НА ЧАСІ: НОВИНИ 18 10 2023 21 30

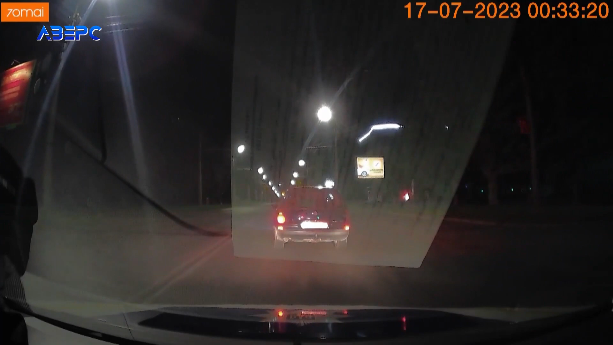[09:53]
Через мить патрульні зупинять водія цієї автівки. Ним виявиться військовослужбовець Нацгвардії.